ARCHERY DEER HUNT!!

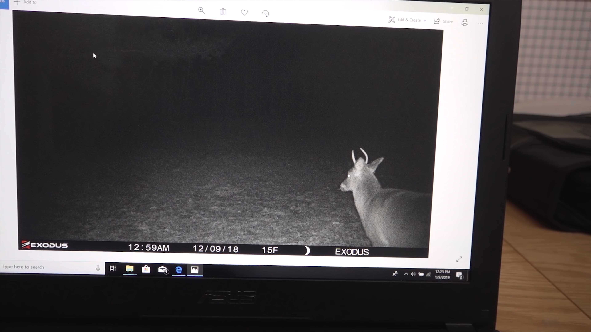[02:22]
A little spike buck. There's a fox. There's a couple deer in the morning, middle of December. Five doe, it looks like. Not sure what that was. It's hard to tell there.